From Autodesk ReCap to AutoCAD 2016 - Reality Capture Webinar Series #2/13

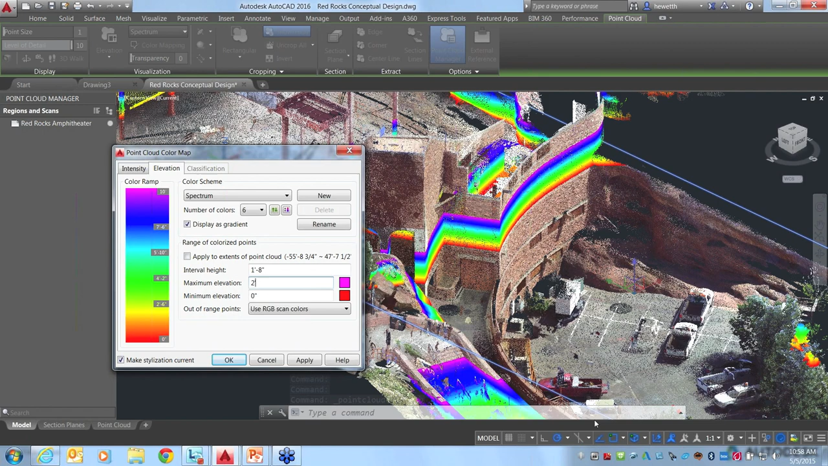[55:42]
So we get that a very thin, um, display there indicating to us. And then we can start modeling from there, you know, start creating a floor or draw a little line segment or whatever it is. So hopefully that maybe answers some of, some of the questions there with that task. Uh-oh, did I lose you? Oh, sorry. I, uh, muted myself.
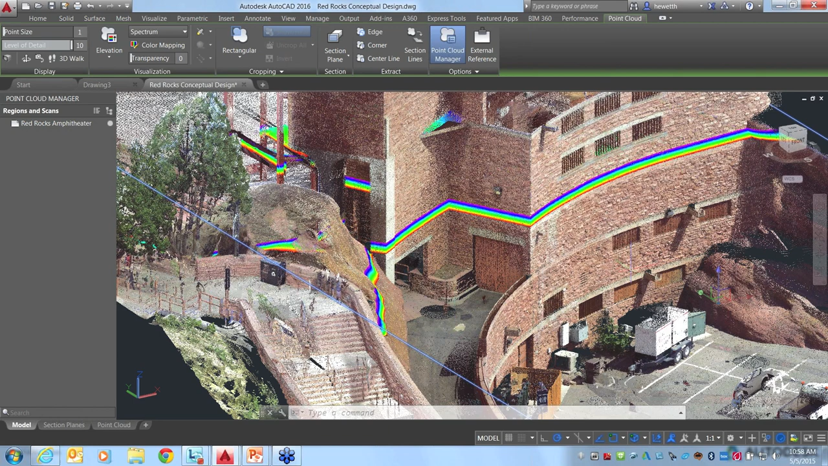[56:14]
Um, so one thing I actually can, uh, can comment on, you know, as I said, I don't know specifically how to do this in AutoCAD, but, um, for instance, a tool like Memento, um, you can, you can do some of this, uh, this change analysis, um, using our photo based tools. Um, so here we're looking at, you know, at point clouds from, you know, from laser scans, but, uh, you know, just, just for the sake of,